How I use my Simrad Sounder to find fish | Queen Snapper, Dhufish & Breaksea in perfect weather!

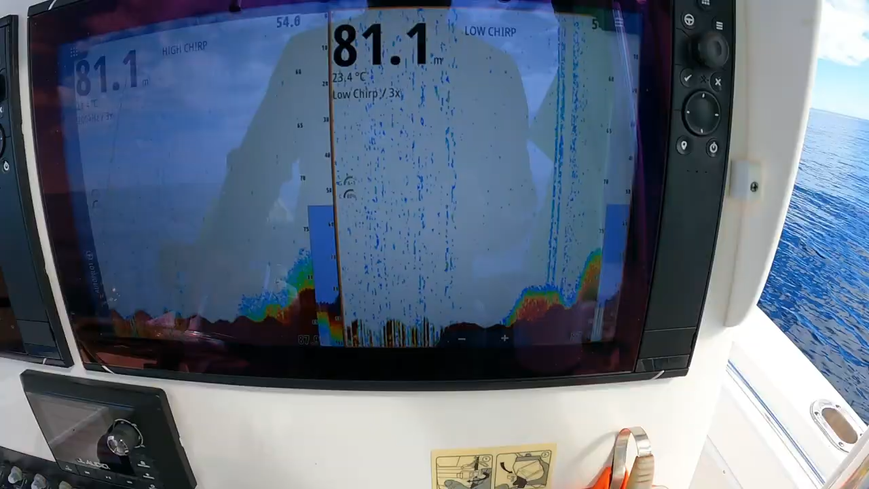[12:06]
On screen: depth 81.1 m
all right so this is the kind of stuff that we're looking for it's just a lump stacked
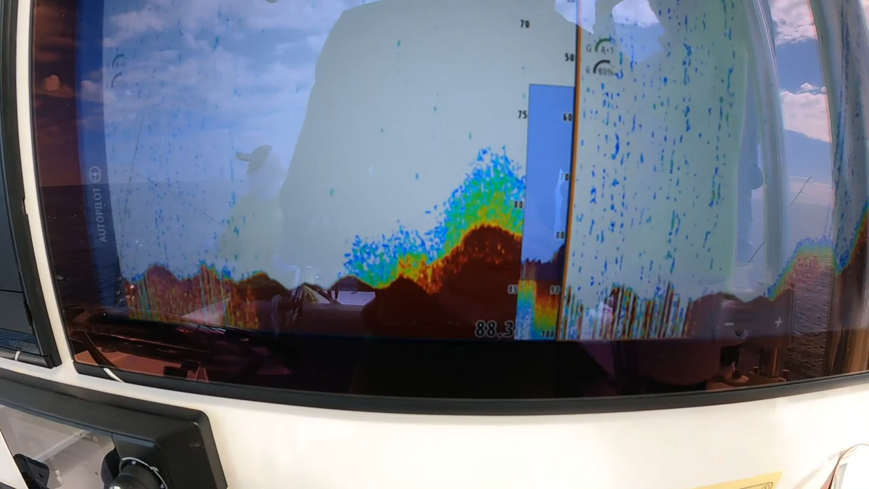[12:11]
stacked with fish and we've got a bit of a soft bottom and then we've got a hard bottom
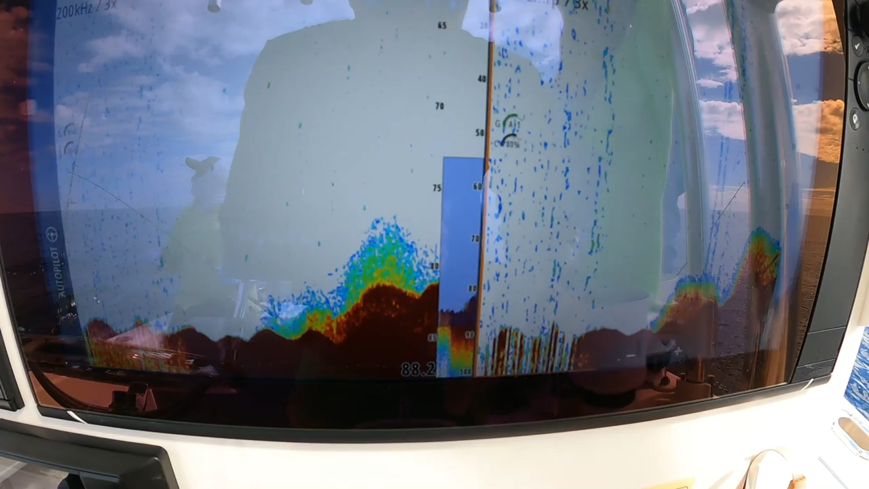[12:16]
on the bottom and as you can see on the on the low chirp you can see there's actually good
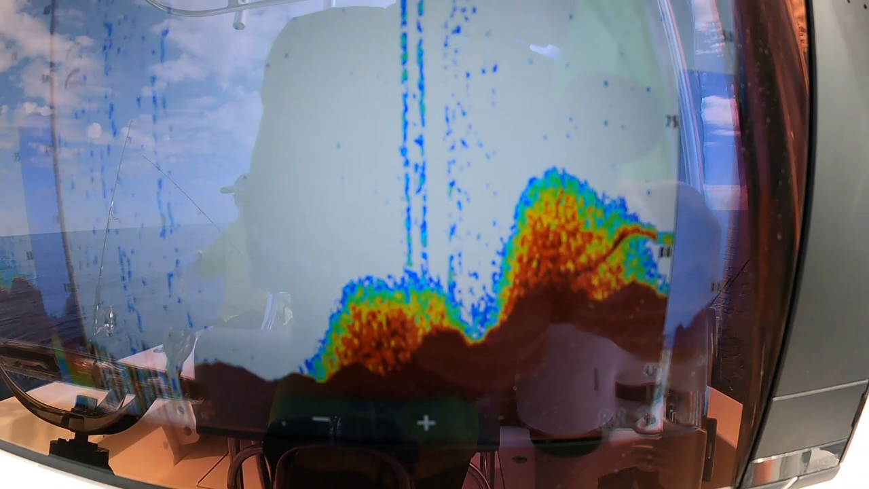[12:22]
fish sitting right in there so what i'm going to do is i'm going to mark that
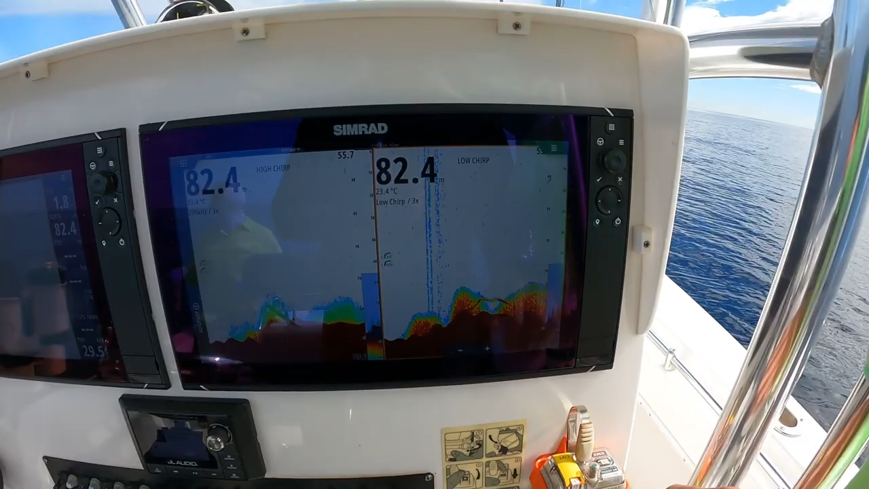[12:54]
give it a shot we're really we're right on the fish here look guys that's what you're missing out on